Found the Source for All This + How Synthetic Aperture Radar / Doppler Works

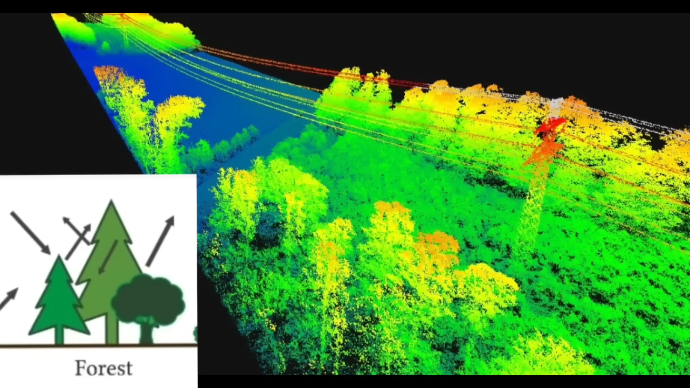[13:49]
That's why LIDAR has discovered all of these new civilizations all throughout Mexico and everywhere else, because it can penetrate through the vegetation where nothing else can. So I can tell you one thing for a fact. They're not bouncing any signal down two kilometers into the ground to take this measurement with.